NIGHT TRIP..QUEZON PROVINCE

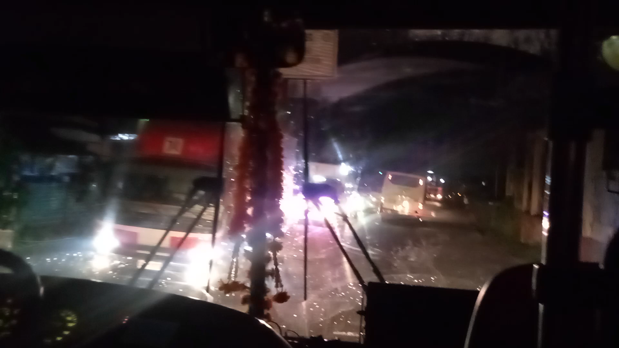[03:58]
Yung low niya nang equivalent niya na high.
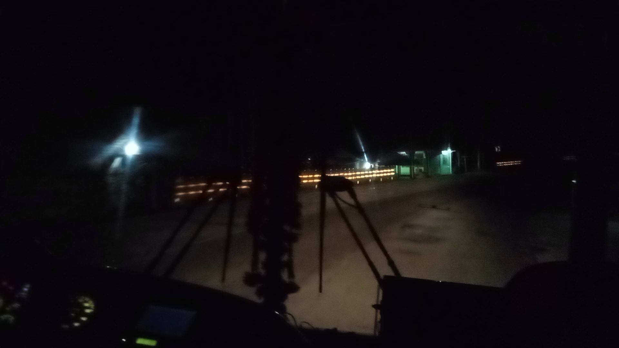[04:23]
Yung low nito na ilaw equivalent high. Yung high nito equivalent low. Kaya balik. Kaya maraming nag-aano na. Maraming nagre-reklamo. Yan naka-low yan. Baliktad nga ang ano nito.